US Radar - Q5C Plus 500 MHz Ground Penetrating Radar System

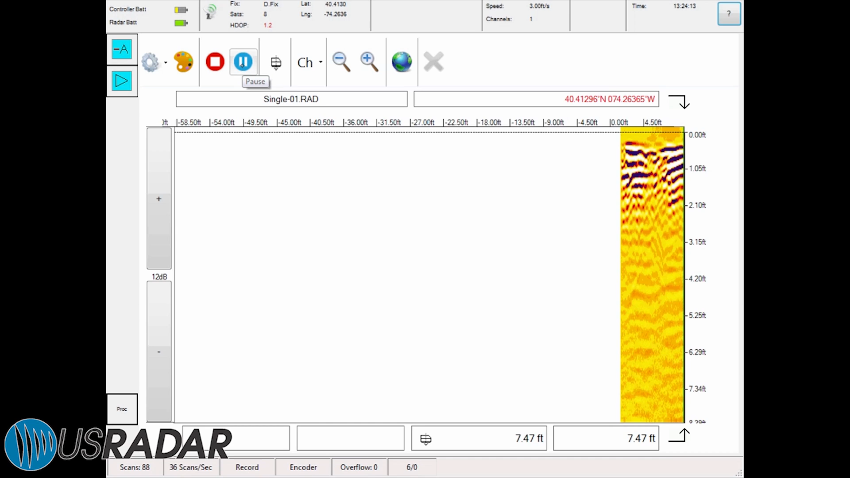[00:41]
Radar's acquisition software, which is both user-friendly as an out-of-box solution and configurable for more advanced users.
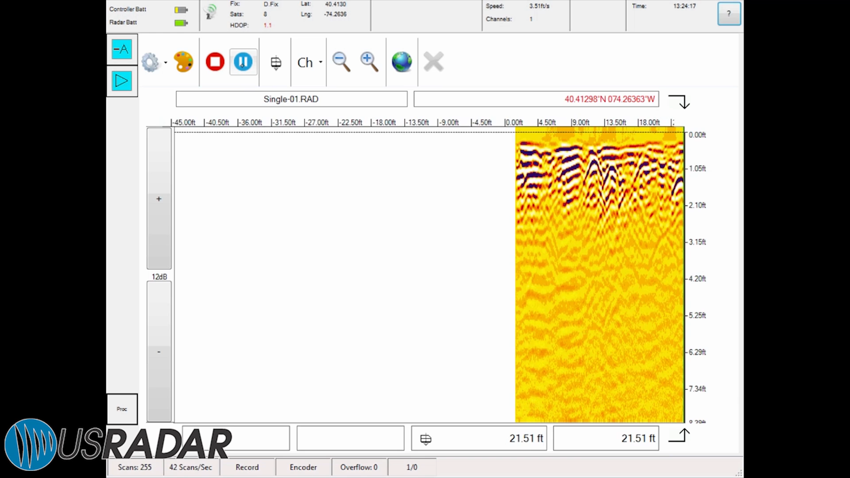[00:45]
With U.S. Radar's acquisition software,
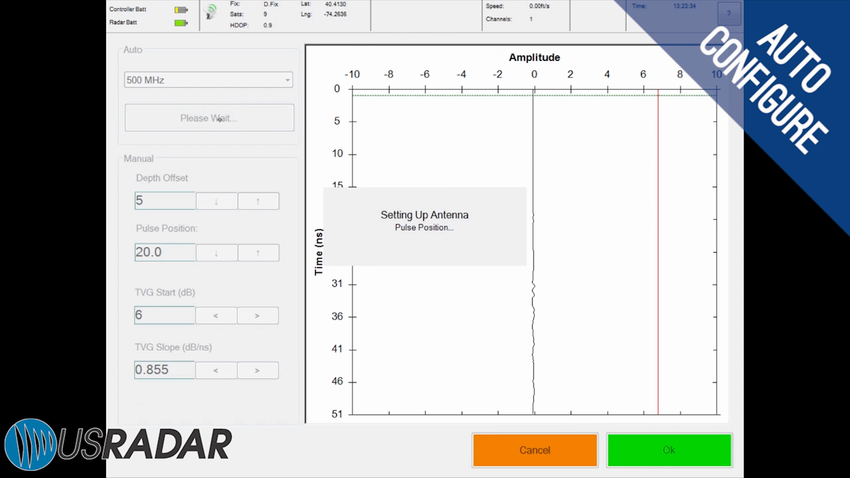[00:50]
you can automatically configure antenna signal to the material layers it is scanning,
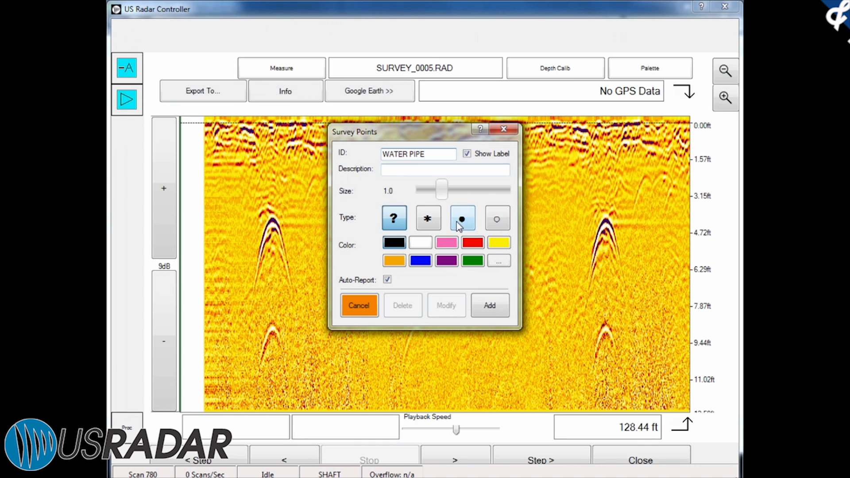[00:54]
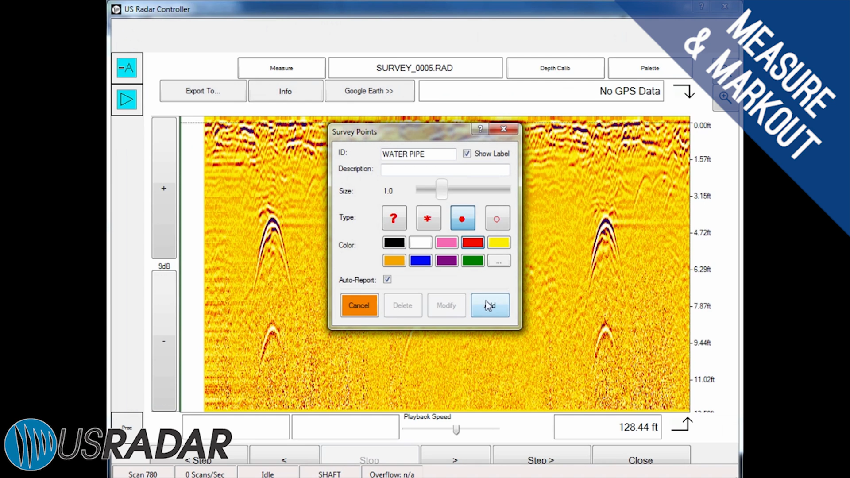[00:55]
mark potential targets and measure target distances for easy reference,
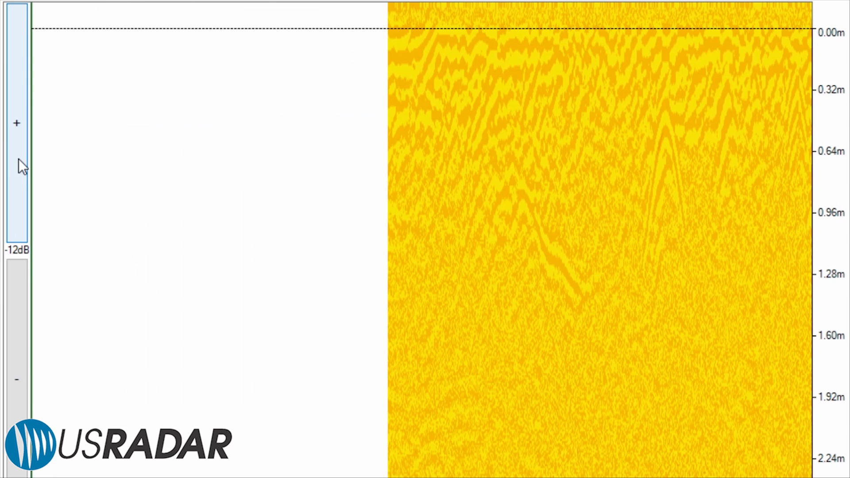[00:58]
alter signal data using contrast,
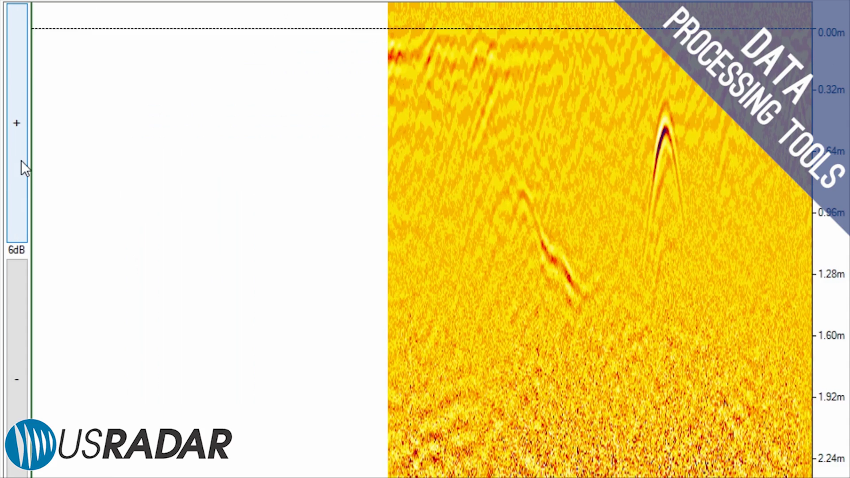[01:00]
zoom, color, and other processing techniques to optimize display of anomalies.
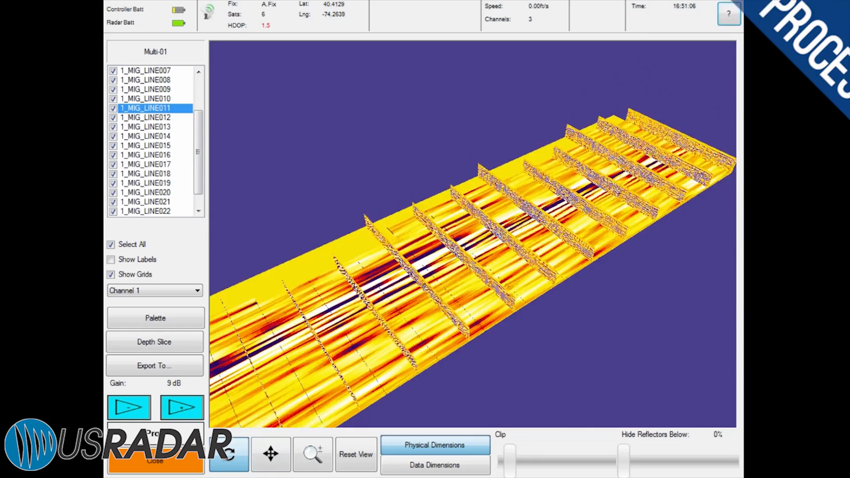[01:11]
Generate various 3D data models including depth slices, peak maps, and multi-scan slice overlays.
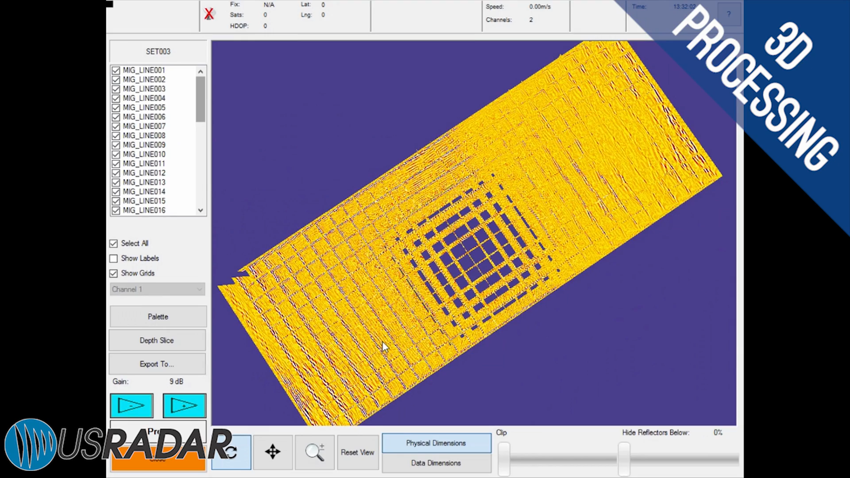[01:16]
Work with both advanced and consumer-grade GPS systems
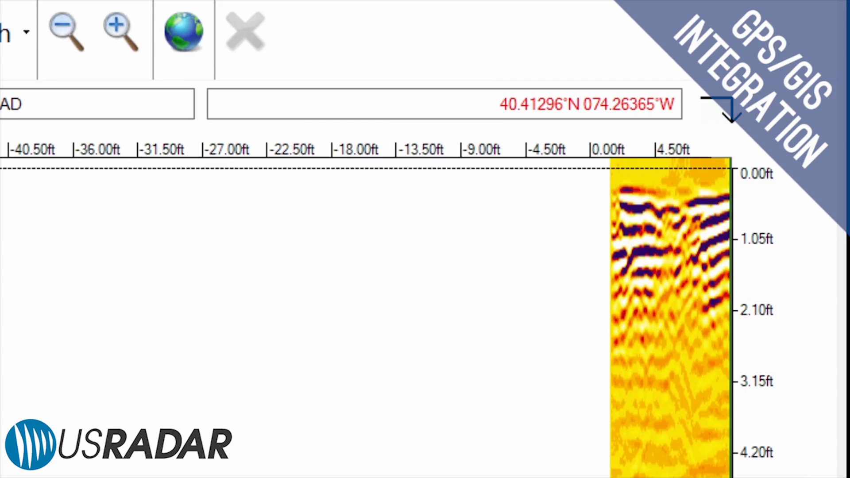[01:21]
and GIS mapping programs such as Google Earth to place radar data in geographical context.
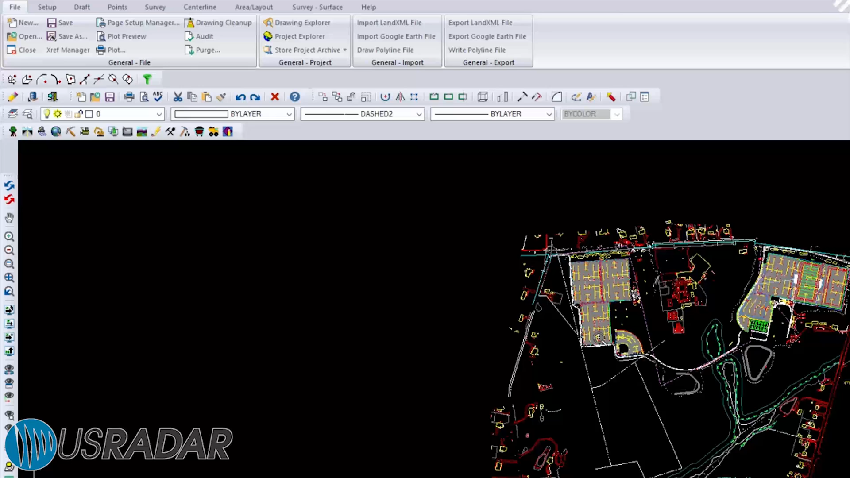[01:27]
Integrate with CAD software to produce as-built drawings and utility maps,
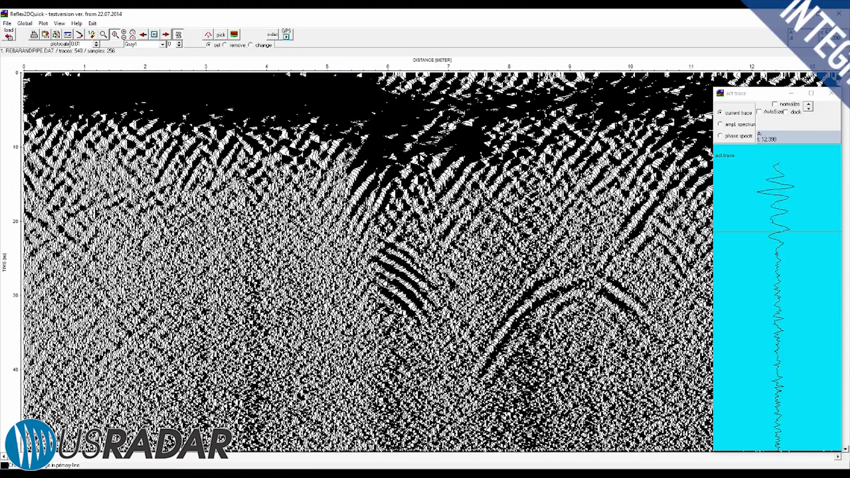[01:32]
and with other GPR post-processing software to visualize data in different ways.
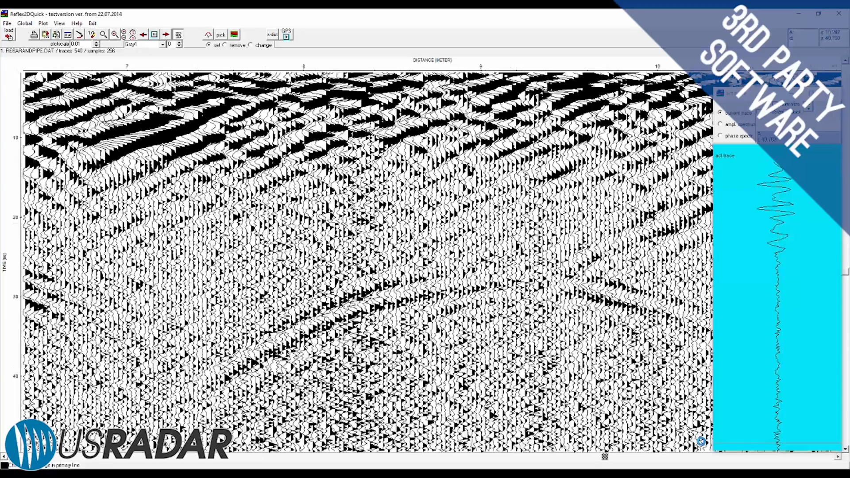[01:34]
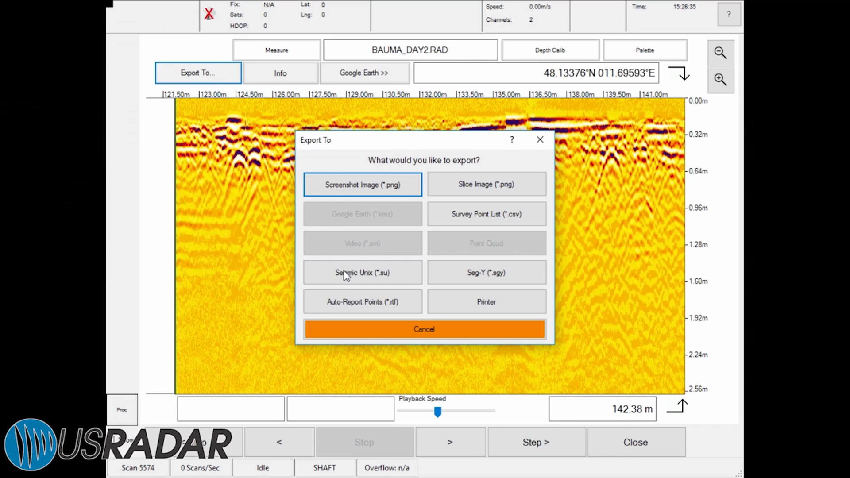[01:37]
Automatically generate screenshots and reports for quick and easy presentation.
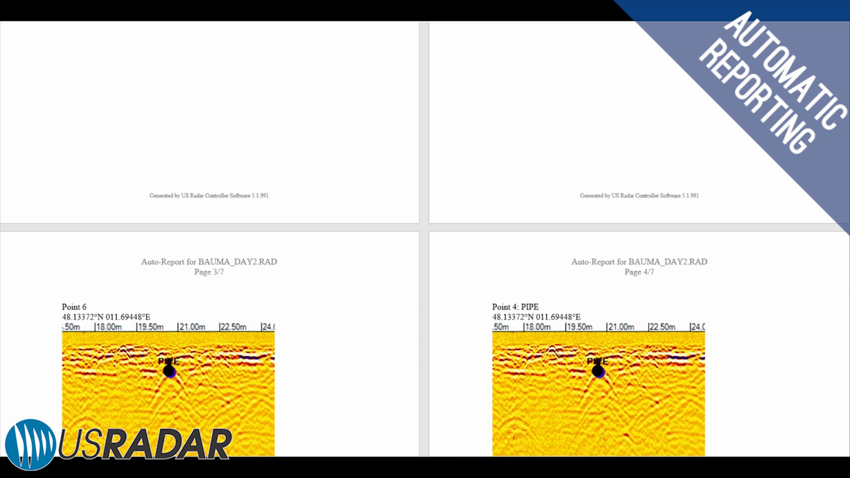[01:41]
Export data into a number of different formats onto thumb drives for presentation,